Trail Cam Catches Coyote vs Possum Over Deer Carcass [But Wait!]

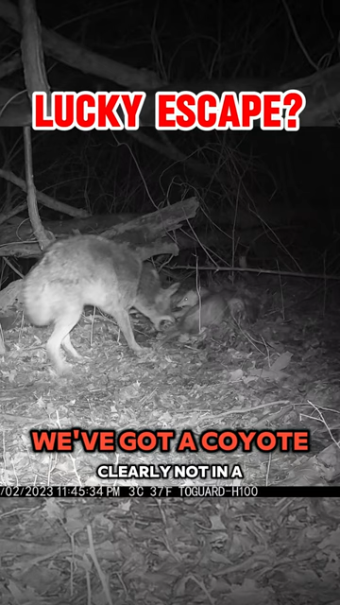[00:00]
We've got a coyote, clearly not in a sharing mood, and a possum with a death wish. Fun fact, that possum hiss, mostly bluff. They're better at playing dead than playing tough, and the coyote calls BS.
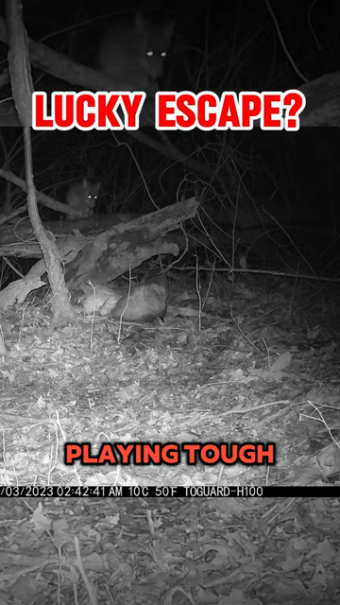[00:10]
Consider this a lucky escape. A few hours later, and what do we have here? Coyote and possum, sharing the carcass like old buddies. Did they hug it out? Doubtful. This is less about friendship, more about practicality. Coyotes, while predators, are also scavengers. If the possum's not a threat, why waste energy chasing it off? And hey, there's enough dead deer to go around. For these two, the dinner rush is over.